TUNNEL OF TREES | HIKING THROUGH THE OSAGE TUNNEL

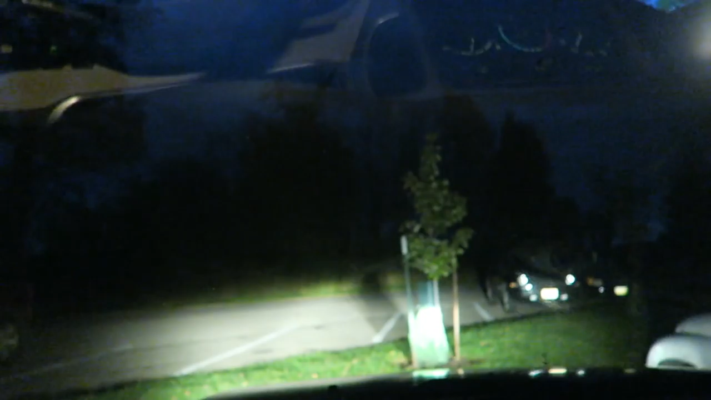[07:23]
It's pretty dark out there. It's almost completely black. I think the only light there is probably from the moon.